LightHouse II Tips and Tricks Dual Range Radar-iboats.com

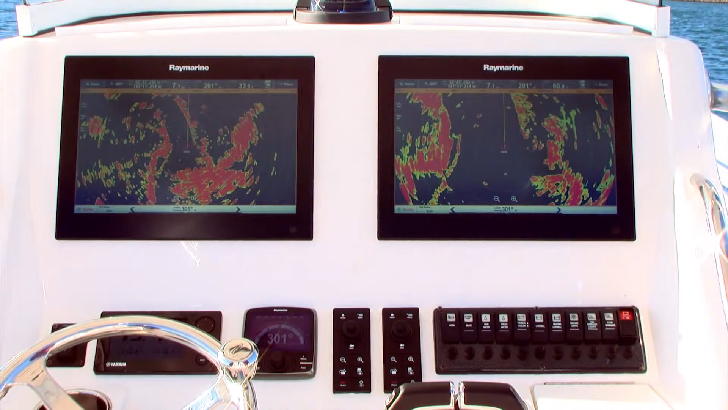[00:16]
which allows the radar to simultaneously detect and display targets at two different range scales.
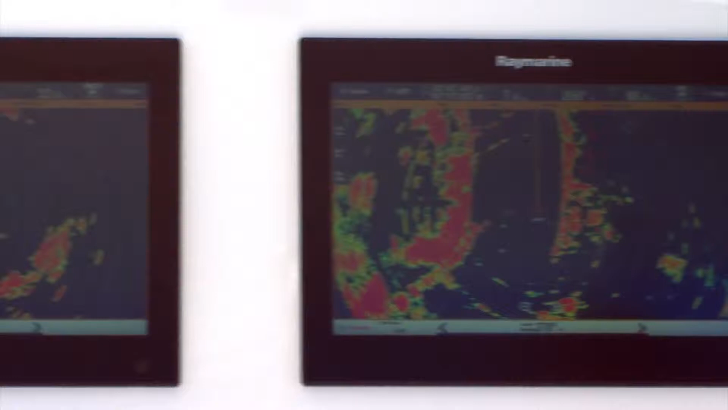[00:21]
This feature is great for watching long-range weather and short-range traffic at the same time, or for coastal cruising so you can watch for radar landfall at a distance while still scanning around the boat for other radar targets.
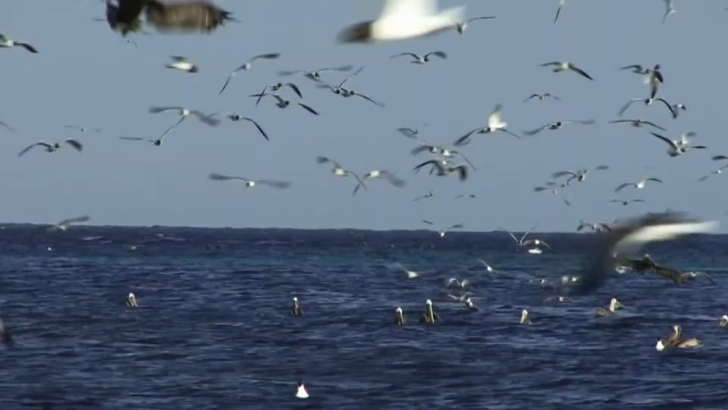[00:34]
Anglers might even choose to use the radar's bird detection mode at one range and watch traffic at a different range. You can turn on dual-range mode from the radar menu by pressing menu, then presentation, and then dual-range on.
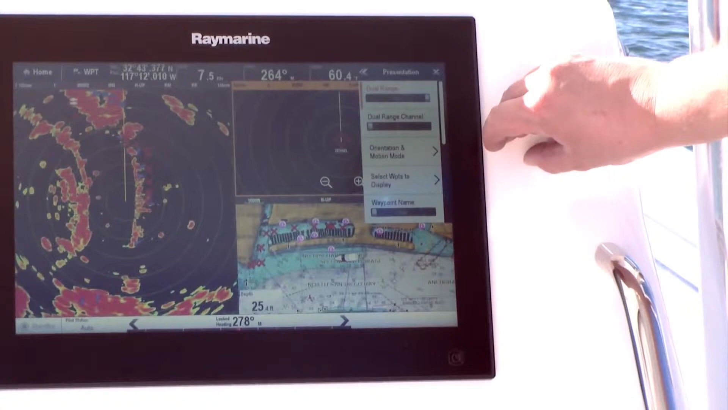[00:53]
Once it's enabled, you must designate the radar window you're working in to be either the short-range window or a long-range window.
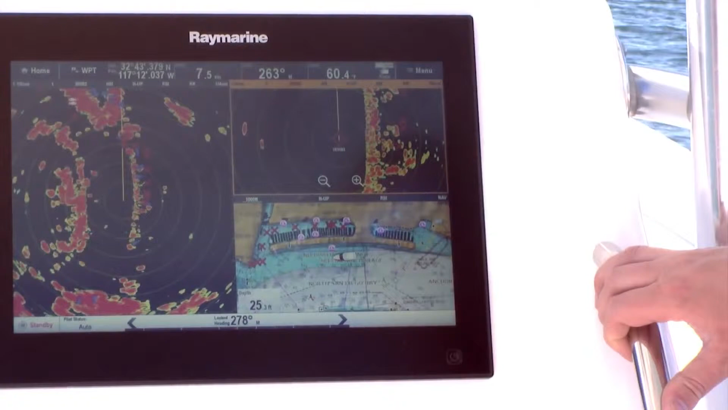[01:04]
If you look at the radar window's status bar, you can see it indicated either by the letter S or L.
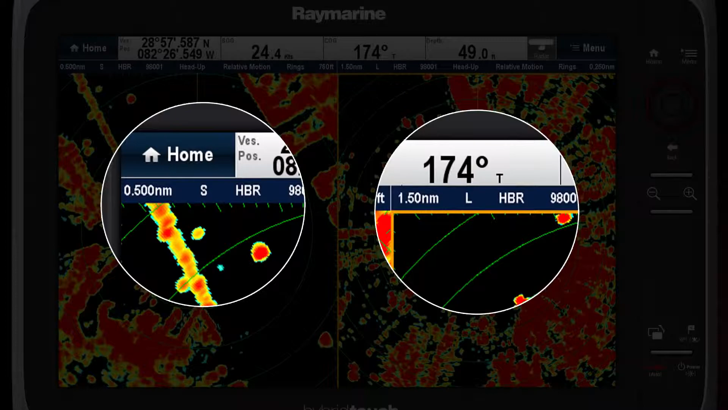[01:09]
Dual-range mode works across two radar windows side-by-side, different radar windows on different pages of the same MFD,
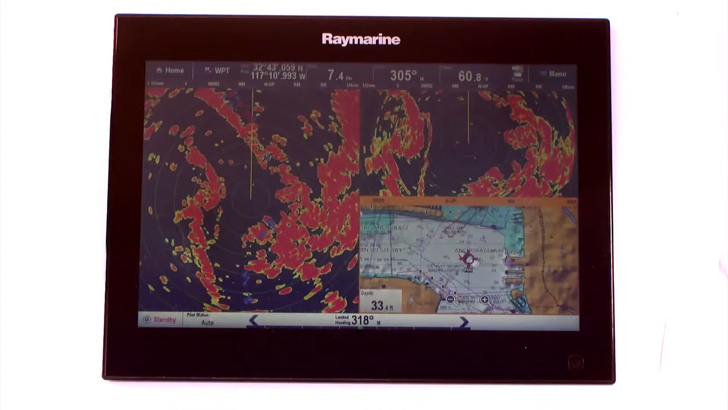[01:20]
or across radar windows or pages on multiple MFDs. Simply look at the radar status bar on any window and you'll see if it's the short or long-range display.
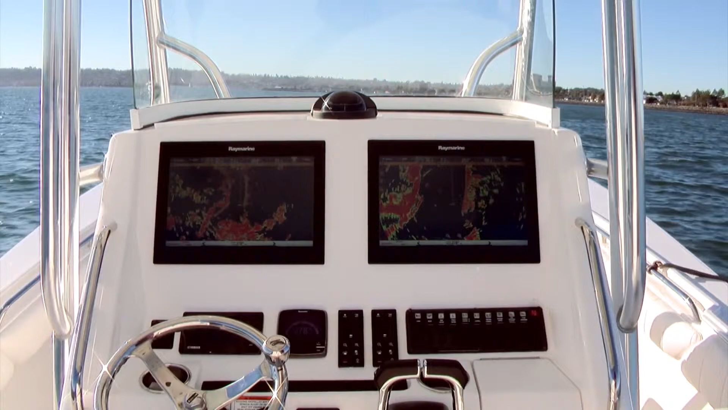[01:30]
You can change it if you'd like in the radar presentation menu.